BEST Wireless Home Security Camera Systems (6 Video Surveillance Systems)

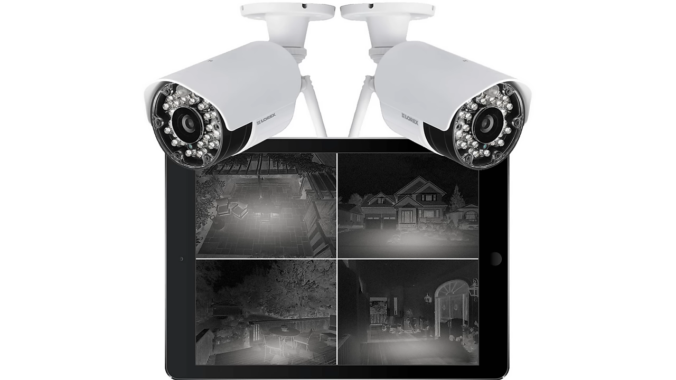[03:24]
and black and white infrared images at night are as detailed as possible. Weatherproof security cameras can handle either indoor or outdoor installation.